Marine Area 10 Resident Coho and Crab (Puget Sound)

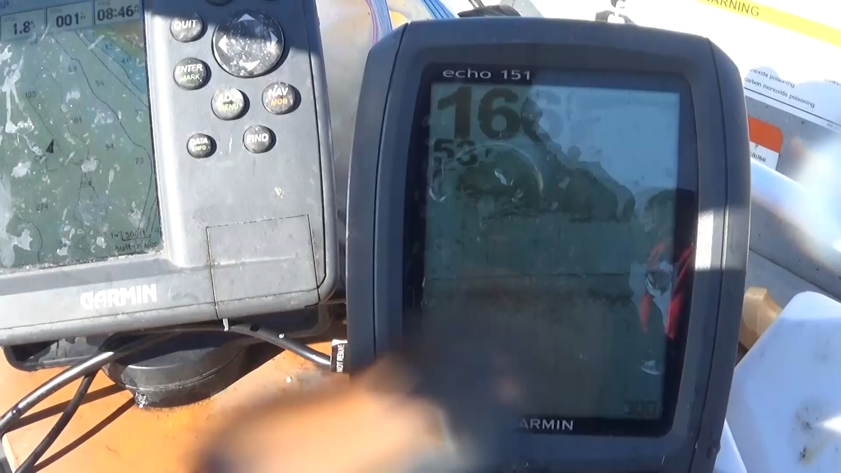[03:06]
Wow, look at that bait. Well, Levi continues to mop the floor with me.